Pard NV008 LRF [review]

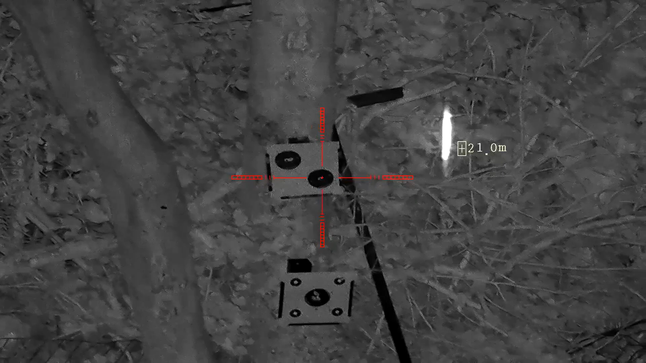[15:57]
And take your shot.
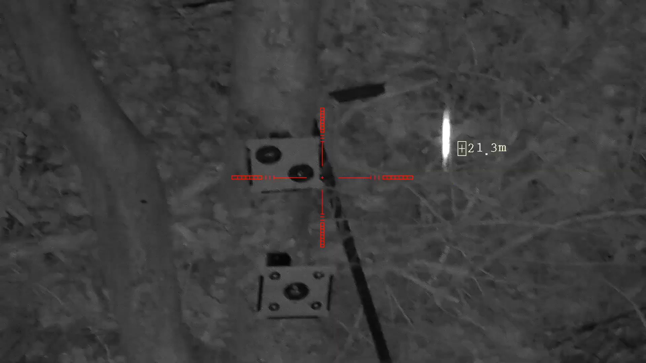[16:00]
And then you can zoom in.
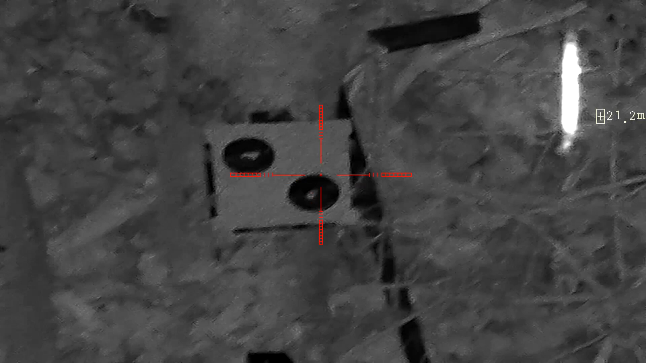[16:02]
Let's have a look. That's pretty good. I think that was a bullseye nicely. And then if you want to just get rid of the range finder you can just press the button again and it will switch itself off.
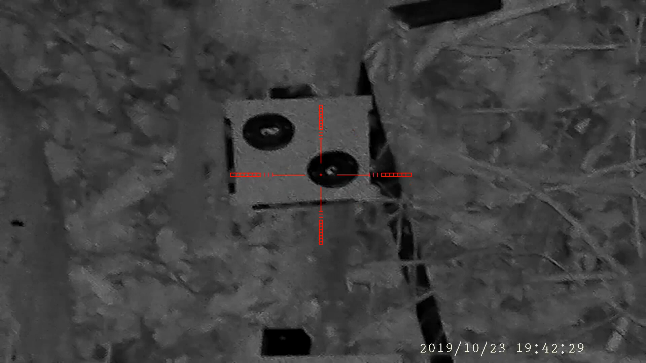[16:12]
And I'll just show you the IR torch levels as well. So basically we're on IR1. The second intensity gets a bit brighter. And yes we definitely hit the bullseye there. And then IR3.
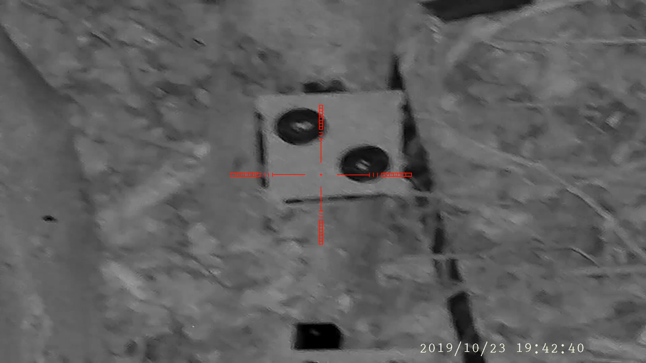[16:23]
And this is good out to 200 metres tested. And if need be you can always put an extra torch on the side Picatinny mount that you have on the Pada 8.